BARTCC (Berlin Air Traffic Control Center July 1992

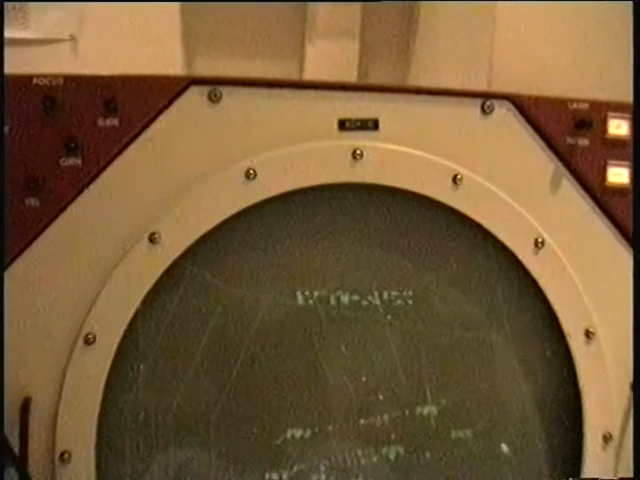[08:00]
It doesn't look as cluttered when you're just in Berlin. When you have the large scale, it's hard to... Over here we got a Russian military aircraft.
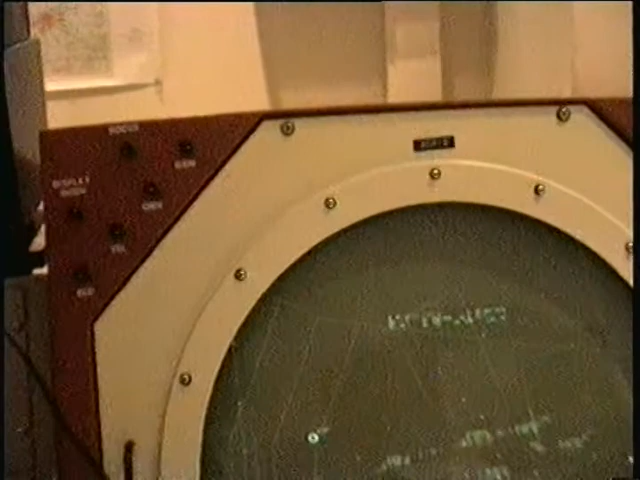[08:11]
How can you tell that from the call letters? Pardon me? How can you identify? From the call letters? From the destination? No, from my experience. Oh, okay.
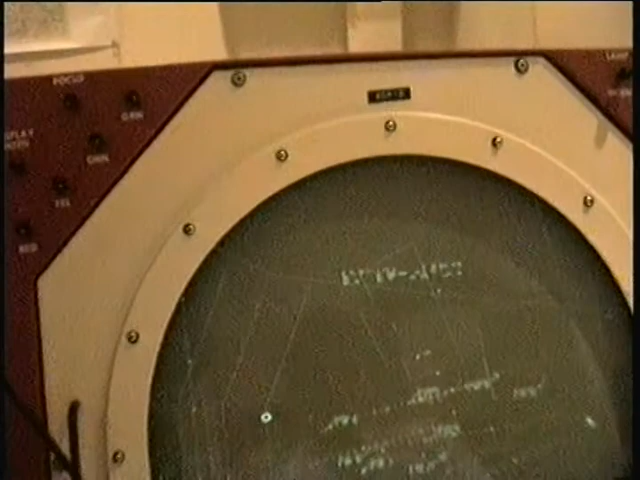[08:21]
Oh, it wasn't there. Oh, yeah. Over here we got it. It's a MIG going from north to south at 27,000 feet.
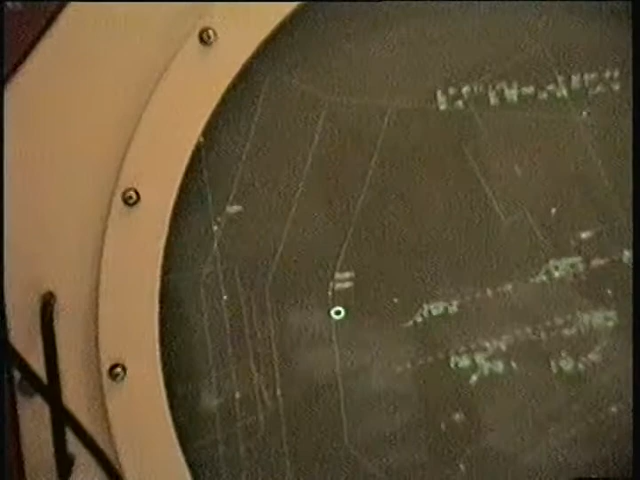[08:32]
Okay. Okay, thank you. And that is controlled by the Russian controller over in this obstacle.